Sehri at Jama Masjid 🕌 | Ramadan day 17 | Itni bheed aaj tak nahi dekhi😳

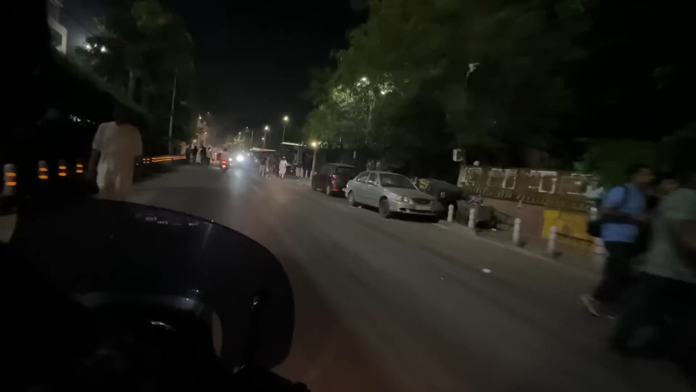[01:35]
तो जी गाइस, फाइनली हम लोग पहुंच गए हैं जामा मस्जिद, और माशाल्लाह रौनक हो रही है,
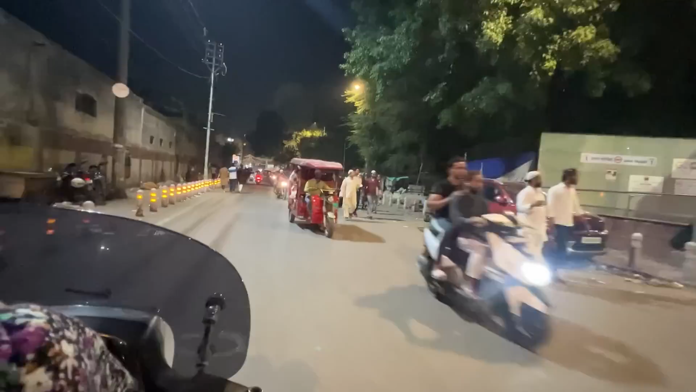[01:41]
फुल ऑन रौनक हो रही है, और खूब लोग आए हुए हैं, खूब कैमल ऊंट की सवारी चल रही है।